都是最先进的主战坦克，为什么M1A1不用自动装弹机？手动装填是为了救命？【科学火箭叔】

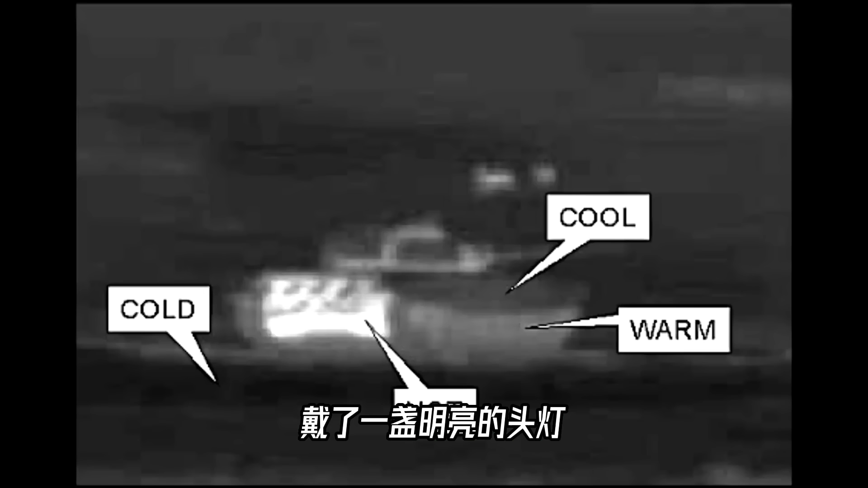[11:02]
一盏明亮的头灯嘛是无法将显著的红外热源像别的坦克那样隐
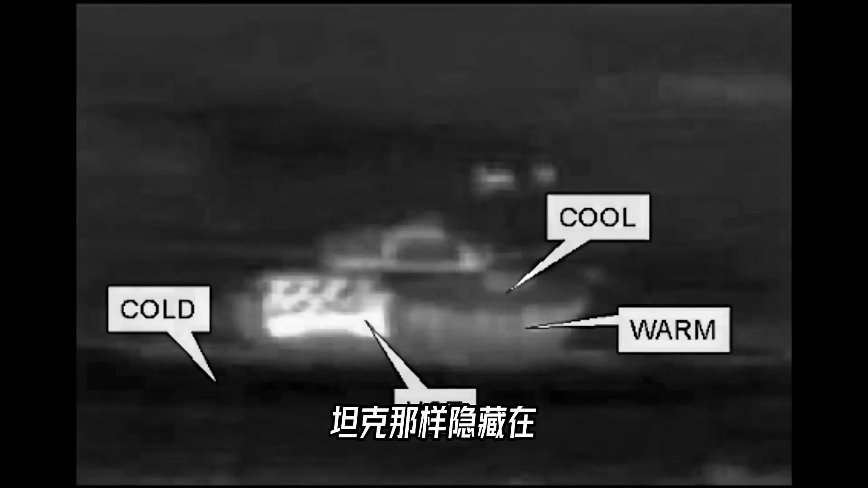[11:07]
藏在自己的屁股后面的在红外成像仪下面就更容易暴露了另外